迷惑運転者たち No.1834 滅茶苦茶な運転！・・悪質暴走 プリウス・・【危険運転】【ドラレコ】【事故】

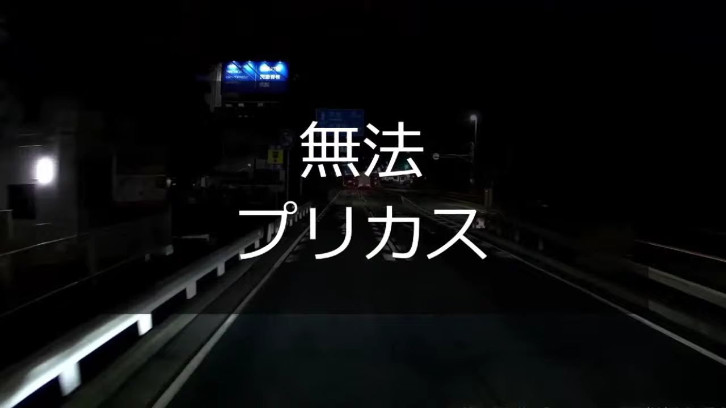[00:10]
おいおいおい、俺で姿待ったんだぜ、おい。まあ、プリウスは信号無視にならねえしな。まあ、ウィンカーなくてもな、プリウスだしな。おっと、あれ、さっきのプリウスじゃねえか、あれ。